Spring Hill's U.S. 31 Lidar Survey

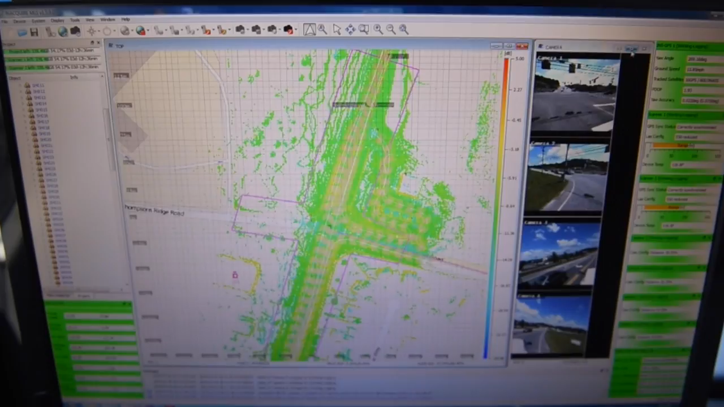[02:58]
So we can zoom and move around and see things in full 3D, you know, how they compare to each other and that type of thing.